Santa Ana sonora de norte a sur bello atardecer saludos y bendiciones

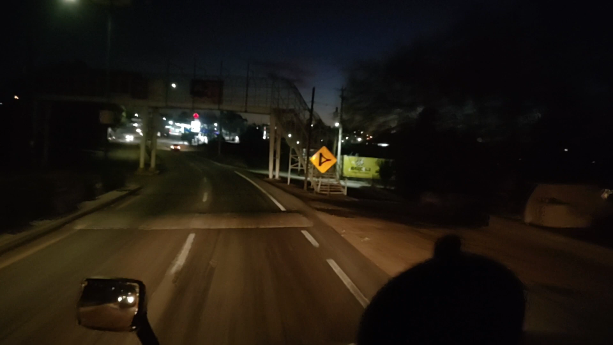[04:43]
Bienvenidos a Santana, Sonora Sonora Ay, Dios Ay, Dios Ay,
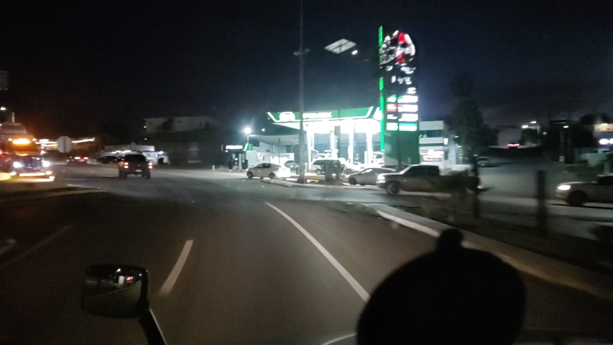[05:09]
Dios
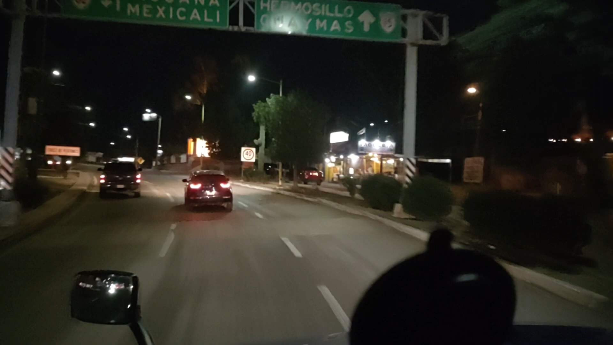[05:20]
Restaurante, Doña María Cafetería, Doña María Quedotes, taquerías
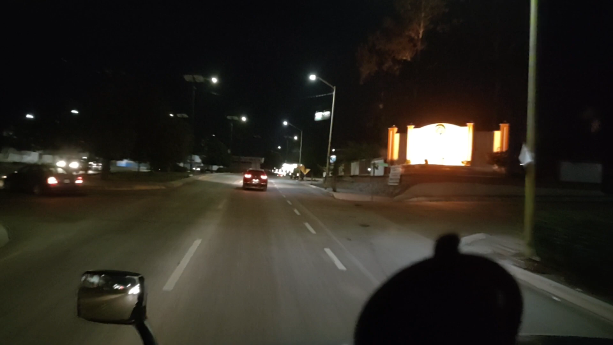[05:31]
La Universidad de Sonora La Universidad de Sonora La Universidad de Sonora Octazón